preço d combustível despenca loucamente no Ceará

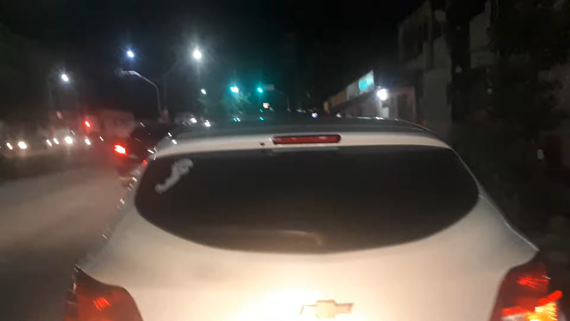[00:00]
E aí pessoal, boa noite. Hoje é dia 22 de abril, 18h30 da noite aqui em Porcalesa. Dá só uma olhada aqui.
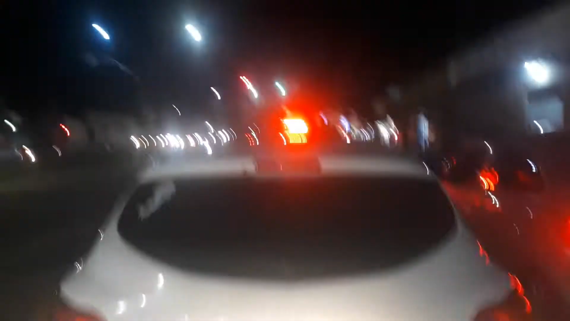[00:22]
Galera, ali na frente, ali tá um posto barato.